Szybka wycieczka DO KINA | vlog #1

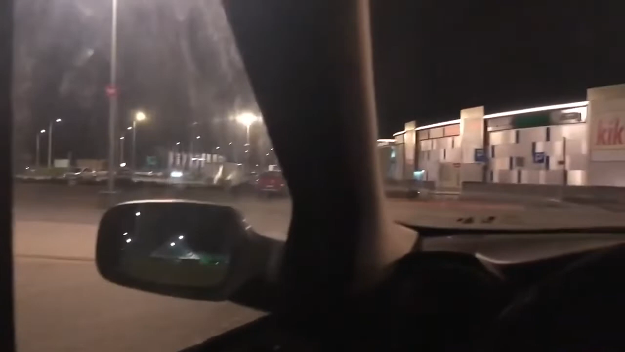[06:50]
Nie rozumiem, co jest fajnego w takich spotkaniach na parkingu. W ogóle bez przerytu jeżdżą auta, tak jak to, co widzicie. I ona sobie tylko przejedzie po parkingu mega szybko. Zaraz wyjeżdża i potem pewnie wróci z powrotem.